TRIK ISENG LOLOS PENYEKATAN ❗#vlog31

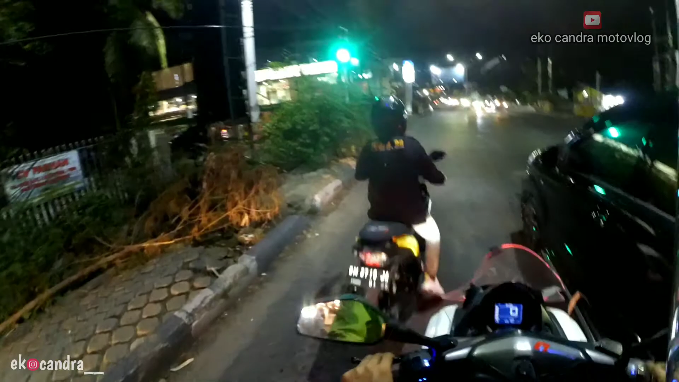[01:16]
Oh dia so tutup disana Mbak putar lagi Terang liat Biasu tutup
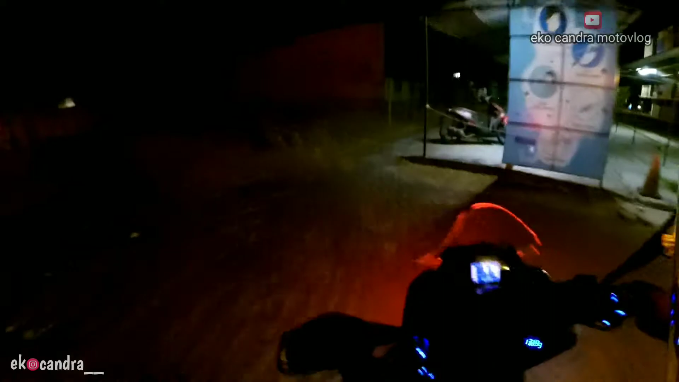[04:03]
alias suhu di parkiran sini tapi parkiran kendaraan di luar banyak aduh adik